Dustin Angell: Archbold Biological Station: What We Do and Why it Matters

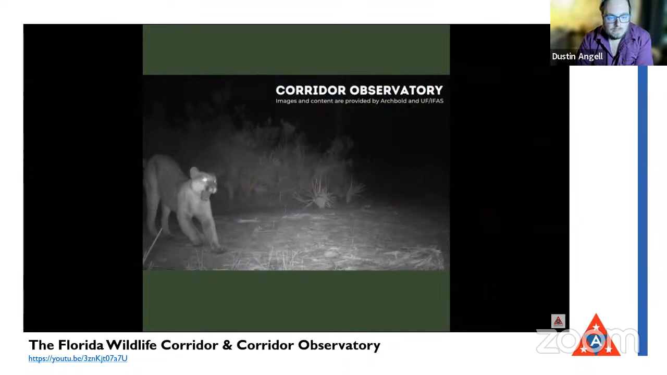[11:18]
hogs birds and more that are at archbold and nearby properties
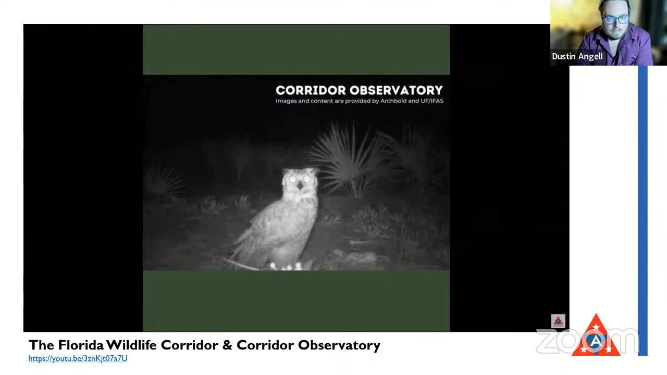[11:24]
the observatory also offers a glimpse into animal behavior and interactions like raccoons fighting a bobcat